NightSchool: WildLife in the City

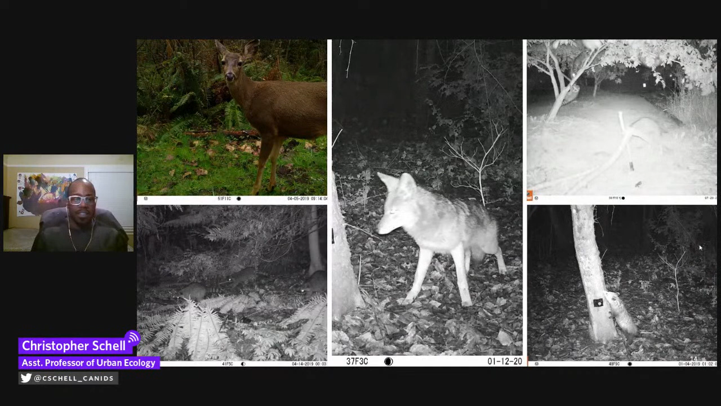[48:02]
So everything from black-tailed deer up here in the top left to our coyote who's inquisitive and searching the area to in the top right here, we have a family of raccoons practicing their parkour. And for those of you that have heard talks from me or have heard about talks before, I can't not give you videos of the cute and cuddly. So here is a video we just took actually during the week that Washington was put in stay-at-home orders for coronavirus.